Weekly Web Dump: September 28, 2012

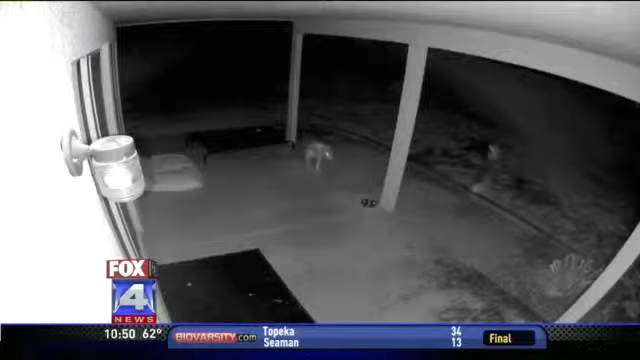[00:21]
Is that a dog or a small car? Let's watch it again. That was so good. And he really took a dive at it didn't he? He wanted to get in bad.